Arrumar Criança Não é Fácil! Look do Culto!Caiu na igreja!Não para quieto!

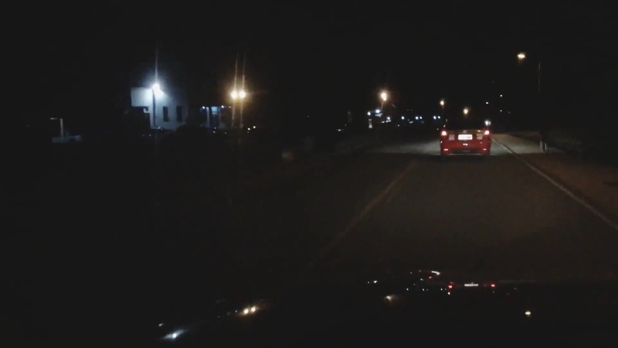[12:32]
Aqui a primeira parada é a Igreja da Paz. Já tá bem cheia, ó. Bastante carro. Aí a segunda... É porque também o culto na Igreja da Paz começa mais cedo. Aí tem da Igreja Batista. Essa aqui, da Igreja Batista.